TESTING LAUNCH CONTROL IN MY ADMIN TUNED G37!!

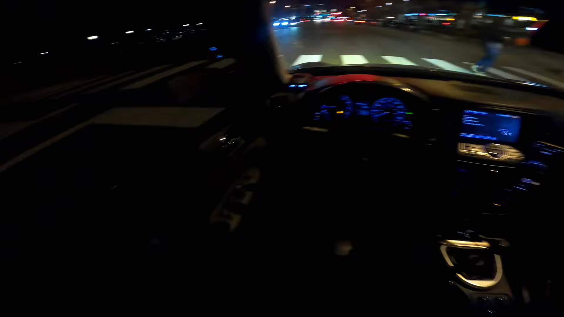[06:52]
What's good, YouTube? We're back with another banger video. We're downtown tonight. Hopefully my angle is good, as y'all can, as y'all should be able to tell. The video's in 4K. I'm trying out a new resolution on this camera. I figured out that I can put it in 4K. Oh my god, 4K. Still using Super View. Mack truck.